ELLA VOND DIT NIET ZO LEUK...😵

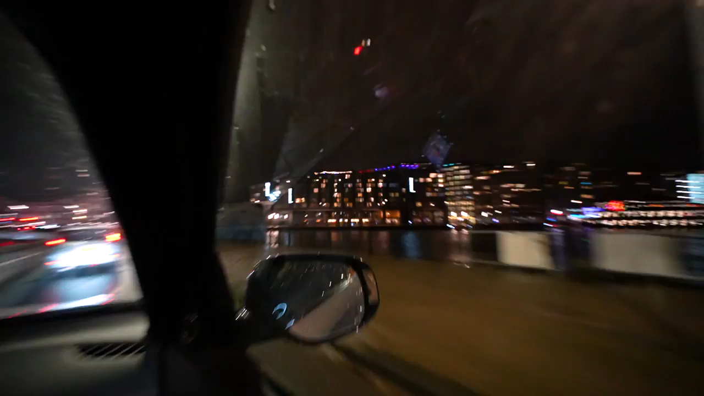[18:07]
We gaan even kijken of daar boven plek is. Dat is Double Tree by Hilton. Het is een Sky Lounge.